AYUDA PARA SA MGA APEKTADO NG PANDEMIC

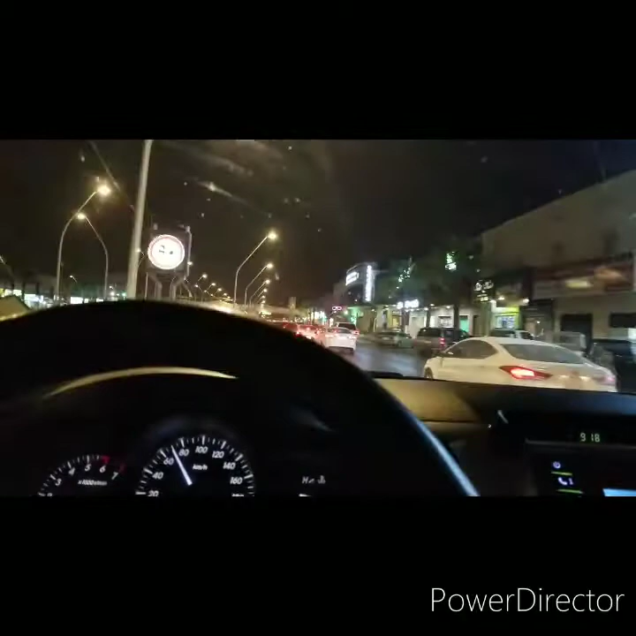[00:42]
nagsisiksikan ang mga sasakyan. Kaya ingat-ingat sa pagmamaniho. Let's go!
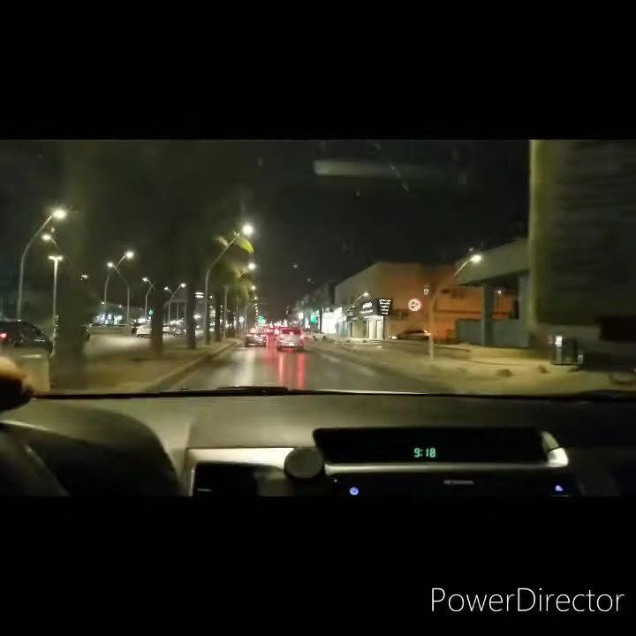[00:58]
Dito tayo dadaan sa Imam Saud. Imam Saud Street,
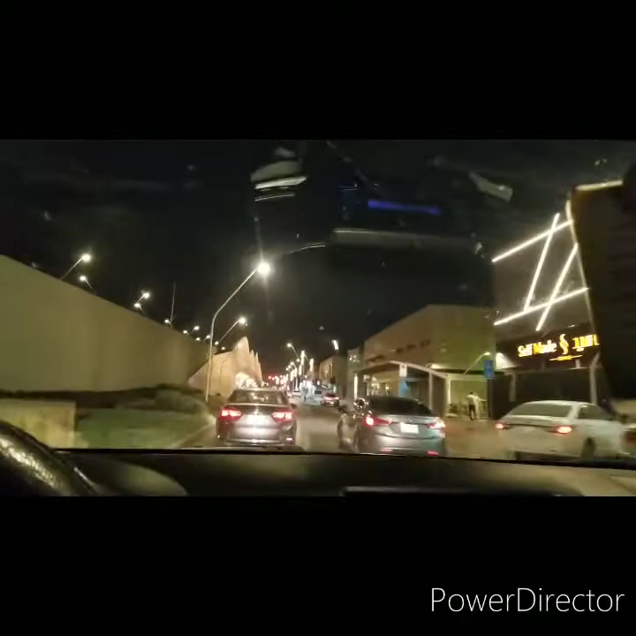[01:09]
known as exit 9.
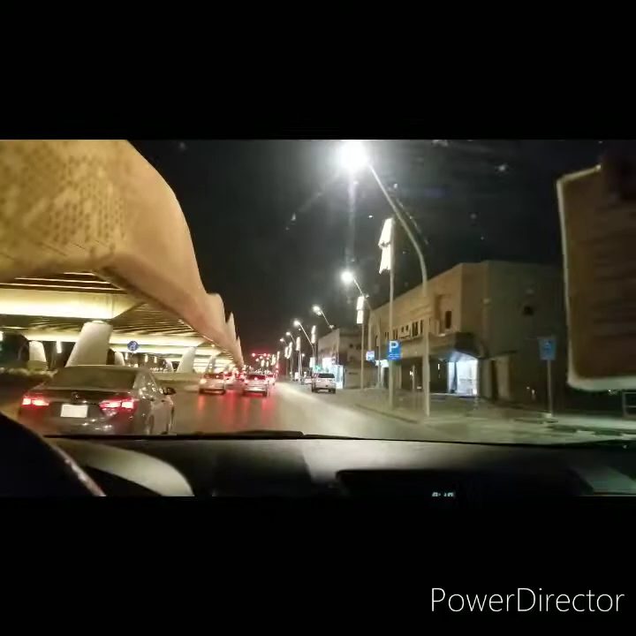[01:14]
Ito yung daan niya. Kakanan tayo dito papunta doon sa kanilang accommodation. Mabibigyan ng mga ayuda yung mga kababayan natin.
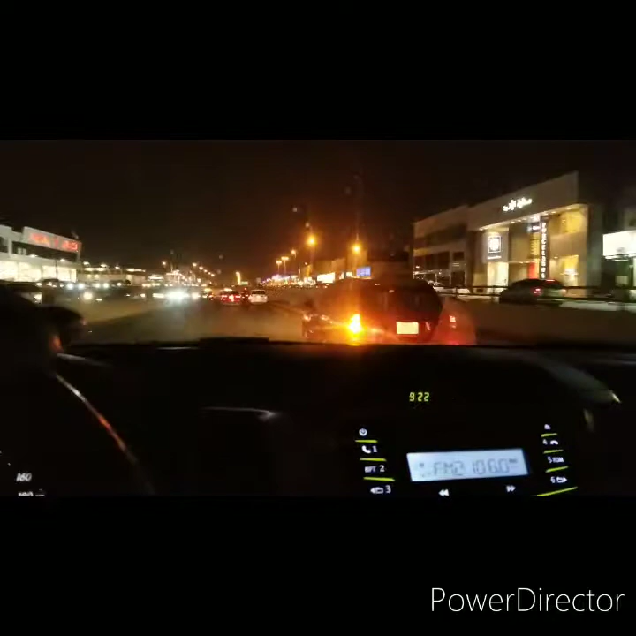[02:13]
Eto, nakalusot na tayo sa service road. Nasa main road na tayo ng Imam Saud
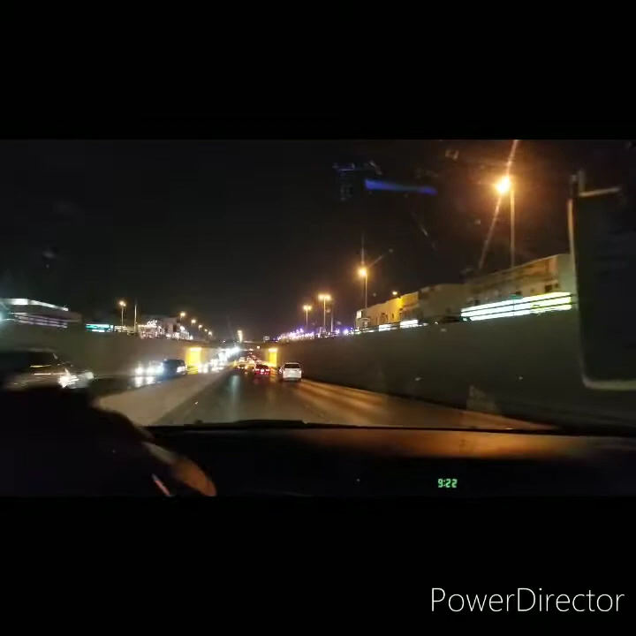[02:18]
Abu Bakr Street, going to their accommodation. Tara!
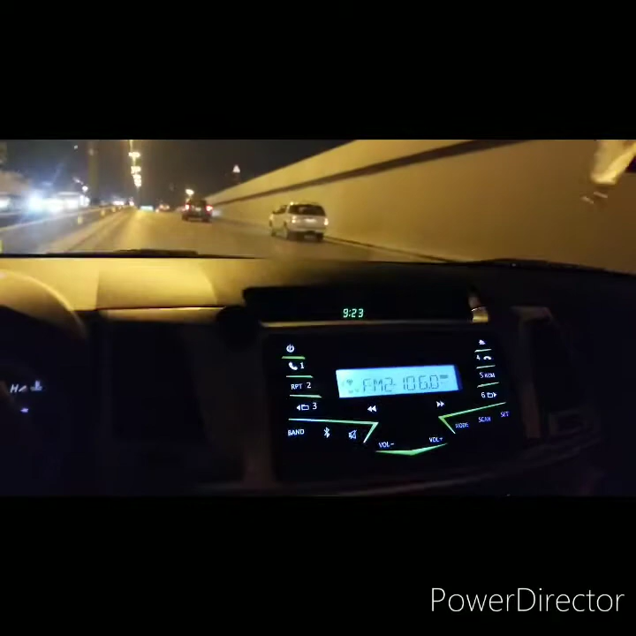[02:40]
Ang oras po natin ay alas 9:23 ng gabi. Ang liwanag dito, walang tipit-tipit sa ilaw dito. Nakikita nyo yan, papunta sila dun sa mall. Oh, ito yung mall, oh, Granada Mall. Mayroon ditong Chuck E.
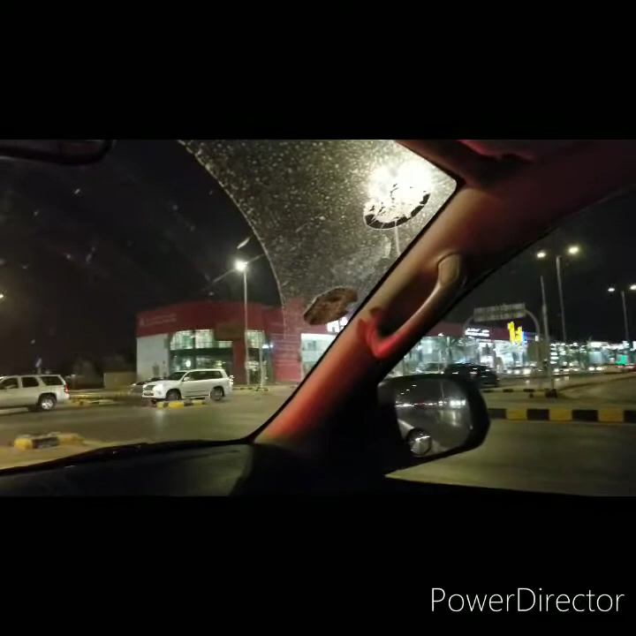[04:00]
Dati hindi ganito yung mga traffic sign na jeans nila dito. Apat lang. Ngayon, dami-dami na. Pagunta na tayo dun. Malapit na tayo. Ayan, ayan, yan. Yung building na yan, wala pa yan dati. 2011, wala pa yan. Mga yan, 2012.